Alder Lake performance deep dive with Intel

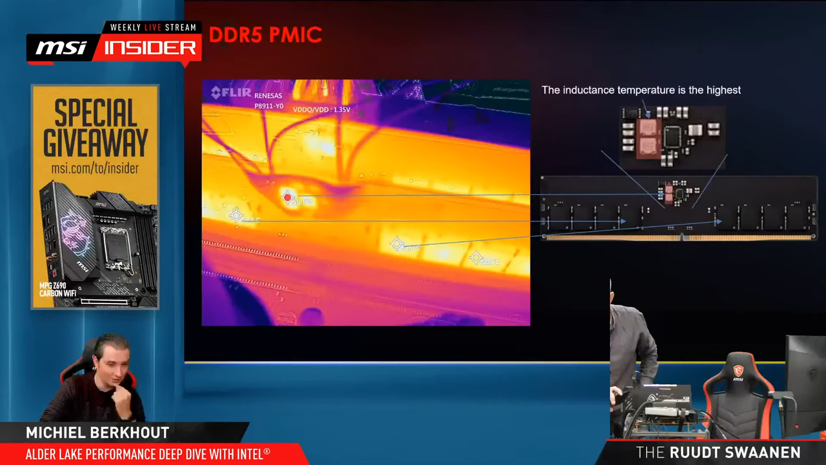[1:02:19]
So if you go back to the slide, this is what you will see with the heat map. Yeah. So that's the one without the heatsink. And if that's going 56 degrees, then probably with the heatsink over it, you will look at like 40 degrees. That doesn't really feel warm. No. It's just, yeah, lukewarm, I would say. But definitely a difference between DDR4 and DDR5 in terms of also heat production of the memory module.